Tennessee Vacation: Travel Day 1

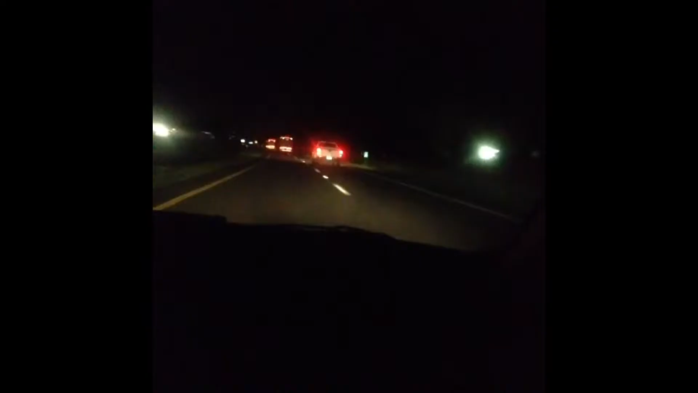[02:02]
Okay, people, we just passed Danica Patrick's race car and I'm kind of freaking out. Like, the GoDaddy truck, it was really awesome. Oh, wrong way.